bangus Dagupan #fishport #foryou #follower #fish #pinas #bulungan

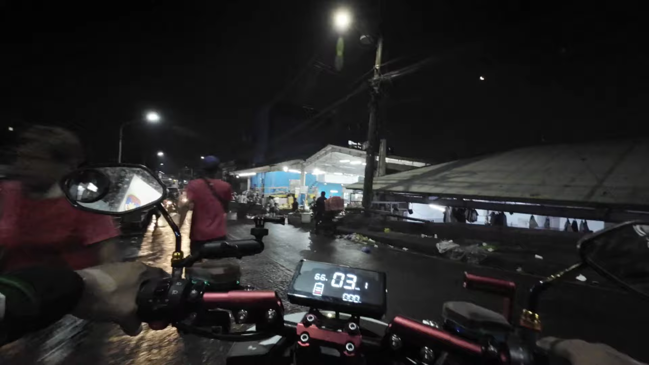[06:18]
dito sa kaliwa natin guys, isa yung market ng Malabon Central Market, is may katayan po ng manok po dyan, ha, sa loob.
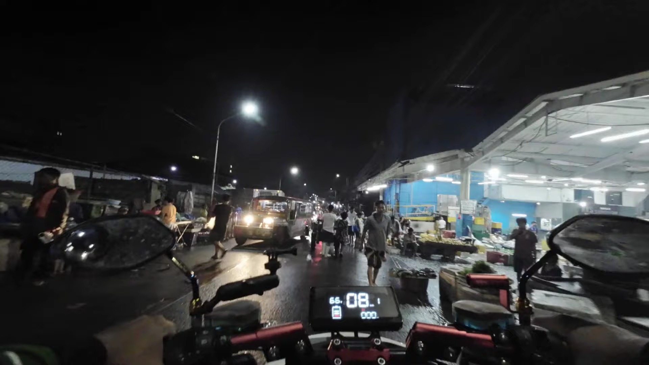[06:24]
Kaya medyo mura-mura po ang manok po dyan, mga 165 or 160.
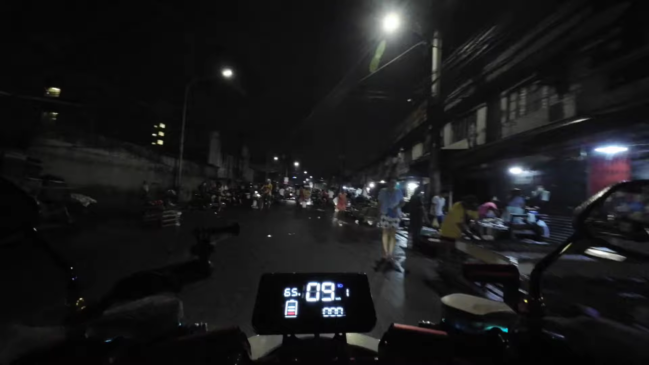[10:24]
Dito pa lang, sa labas, may tagili na tayo eh. Ito, daming mabibilihan din sa labas, oh. Daming mabibili. 140.
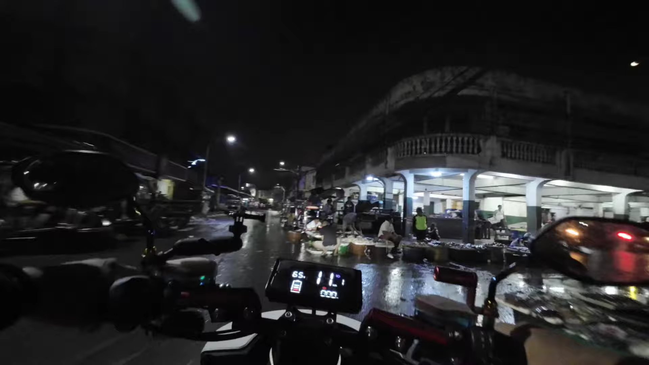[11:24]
Dito pa lang, ubos na yung oras natin sa labas, no? Kaya pasok ka tayo para sigurado. May pakita ko sa inyo yung sitwasyon sa loob.
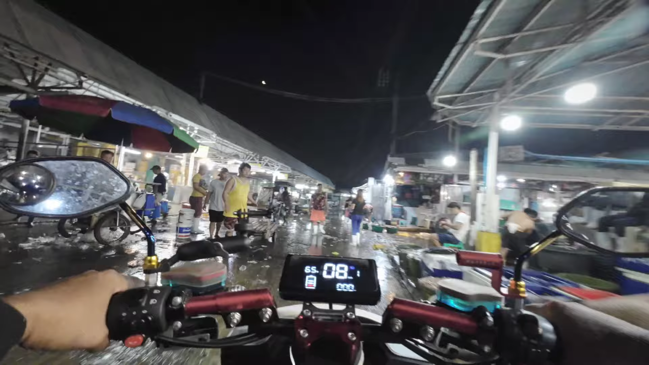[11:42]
At tayong pusit. Pusit, pusit. Ay, hipon pala, hipon. Ayun, sa kinukuna natin ng hipon dito, magkano kaya? Boss, hipon natin magkano?